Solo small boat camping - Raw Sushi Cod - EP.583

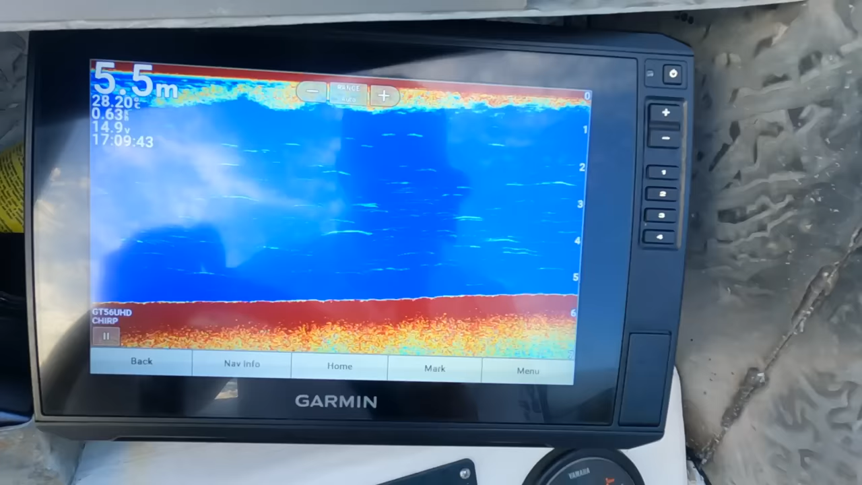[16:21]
On screen: depth 5.5 m, water 28.20°C
the reason i've gone into we're in five and a half meters now
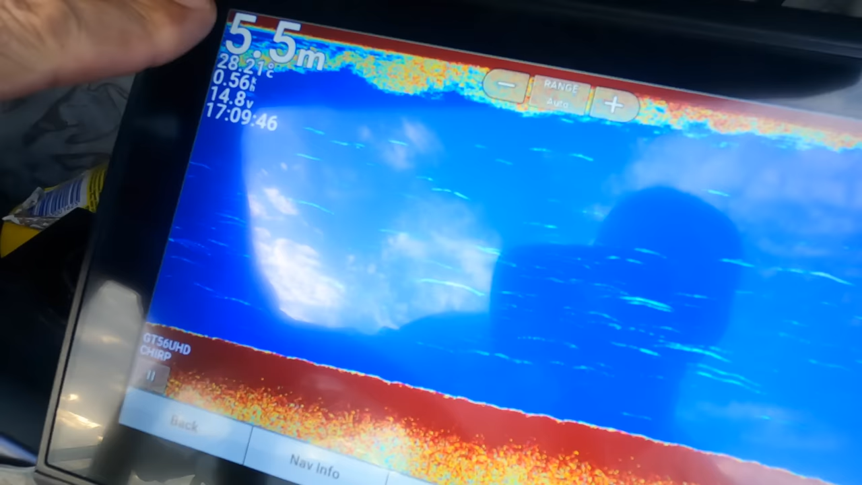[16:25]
On screen: depth 5.5 m
is i want to put the squid light out tonight waters yeah